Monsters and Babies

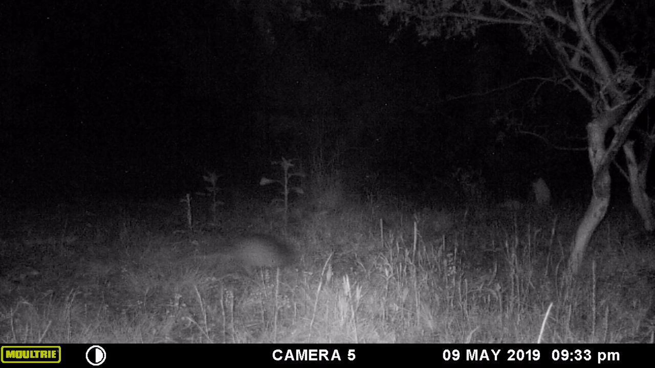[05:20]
den is right over in front of Luther here and I swear you could roll a bowling ball down in it so there is monster number one and here's just your everyday ordinary trash pandas coming through and I just wanted you to see again the size of these little guys the one in the back has a broken leg and I've been able to watch him for the last couple of years so I know as long as I've been watching him he's an adult and that's how big the adults normally are now look at
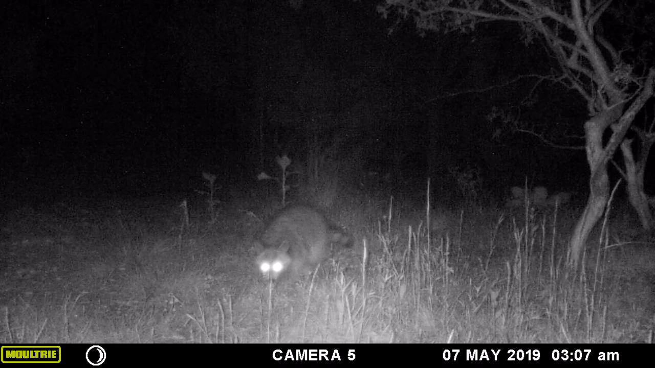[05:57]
swear this is going this is already the biggest raccoon I have ever seen they say that 10 pounds of raccoon can whip 35 pounds of dog this one looks like he could take out a hundred pounder pretty easy if that is indeed the case big fella okay and here's these
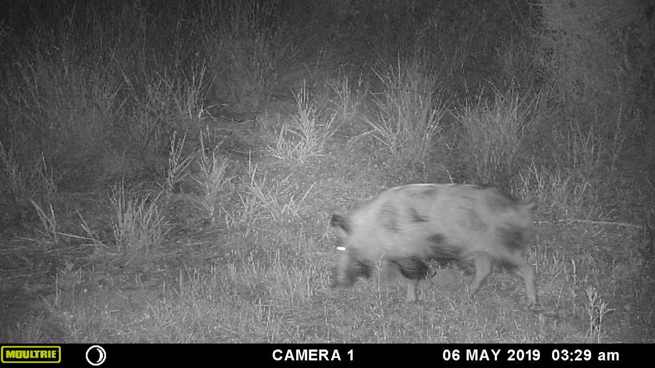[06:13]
monsters again and they say that pigs are more like humans than any other animal and this film proves it if you look right here on May the 6th at 3 29 in the morning you'll see him going to work and then at 11 36 p.m. he's coming home and then the next day at 3 35 a.m. he's going to work and at 9 34 p.m. he's coming back home and on the 8th of May the next day goes to work at 5 47 coming back home at 10 57 and he looks just about as
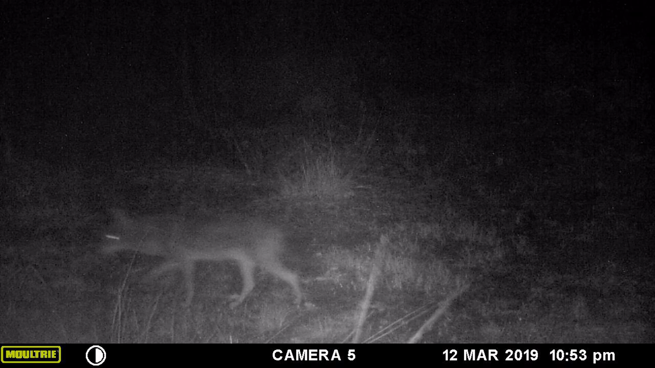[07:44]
especially and their numbers are really increasing too and they're very very healthy dogs and also not only the coyotes but we see a lot of foxes coming in too got a lot of foxes this year and this is usually the way we see the foxes we catch them late at night on the game cameras every now and then we'll see them through the day but rarely do we catch them in color it's